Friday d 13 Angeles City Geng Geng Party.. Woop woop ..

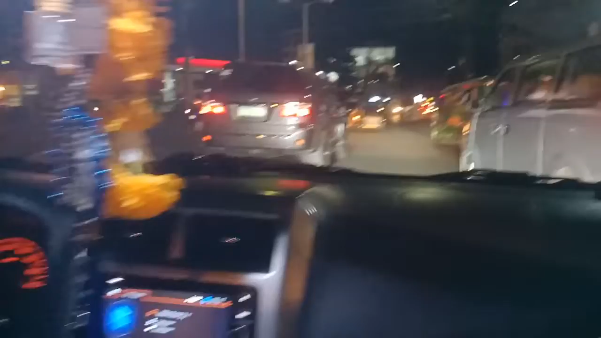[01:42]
Siyempre, may kosa. May kosa tayo.
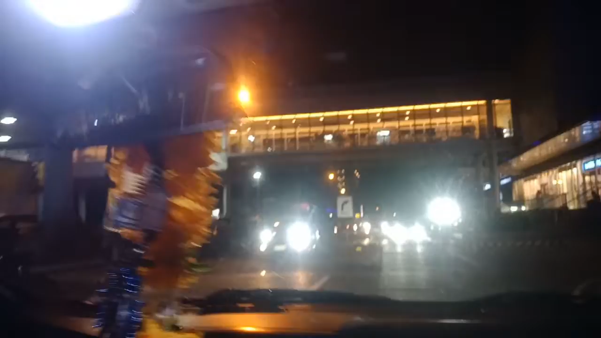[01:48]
And dito na kami sa Nepo. Malapit na kami sa Nepo Mart. Pew, pew, pew! Gang, gang! And ito yung new point.
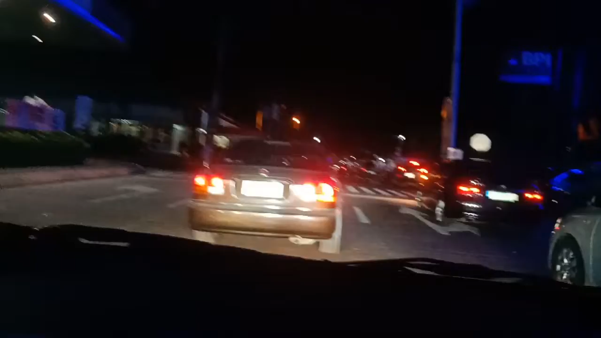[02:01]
Alright. Dito na kami sa Nepo. Nepo Mart. Alright. Dito na kami. Ay si Ron.